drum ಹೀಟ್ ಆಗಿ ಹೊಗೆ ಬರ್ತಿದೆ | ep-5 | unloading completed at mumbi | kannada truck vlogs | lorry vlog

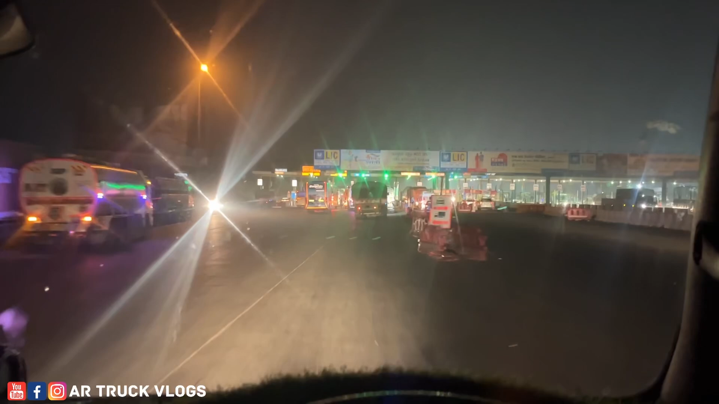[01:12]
ನನ್ನ ಪ್ರಕಾರ ಇನ್ನೊಂದು ಅವರ್ ಅಷ್ಟೇ ಜರ್ನಿ, ನೋಡೋಣ ಹಿಂದೆ ಎಷ್ಟೊತ್ತಾಗುತ್ತೆ ಅನ್ಕತೆ ಅಂತ. ಸೆಕೆಂಡ್ ಟೋಲ್ ಇದು ಎಕ್ಸ್ಪ್ರೆಸ್ ವೇನಲ್ಲಿ.
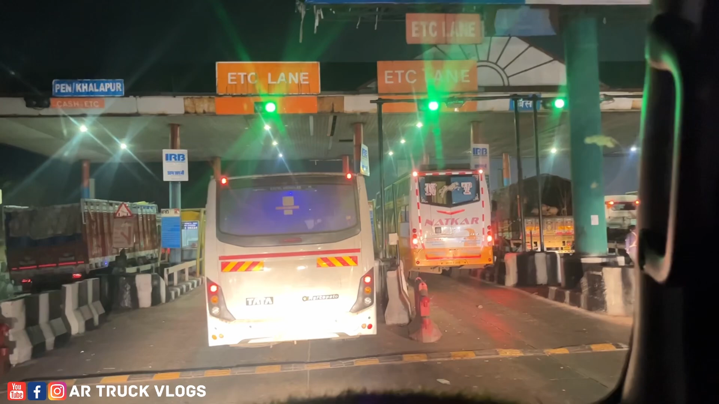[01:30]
ಟೋಟಲ್ ಪೂನೆಯಿಂದ ಬಾಂಬೆವರೆಗೂ ಎಕ್ಸ್ಪ್ರೆಸ್ ವೇನಲ್ಲಿ ಎಷ್ಟು ಅಮೌಂಟ್ ಕಟ್ ಆಗೈತೆ ಅಂತ ಆಮೇಲೆ ನೋಡ್ಬಿಟ್ಟು ಹೇಳ್ತೀನಿ ನಿಮಗೆ.